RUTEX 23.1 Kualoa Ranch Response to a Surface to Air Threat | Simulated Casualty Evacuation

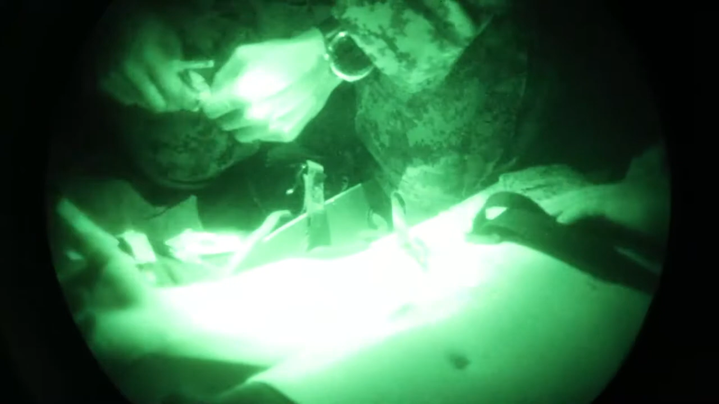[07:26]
Hey, Doc. He's not talking. Hey, sternum rub. He's wearing a flag.